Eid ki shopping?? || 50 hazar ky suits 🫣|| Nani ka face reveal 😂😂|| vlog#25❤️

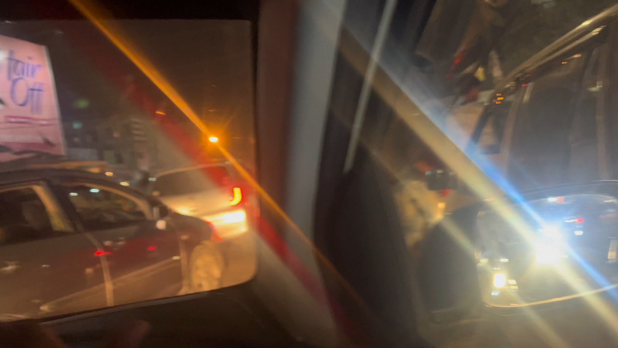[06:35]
वही रोड पे भाई वापसी आ गए, जहाँ फंसे थे डेढ़ घंटा वापसी फंस गए हम लोग, चारों तरफ से जाम हुआ है।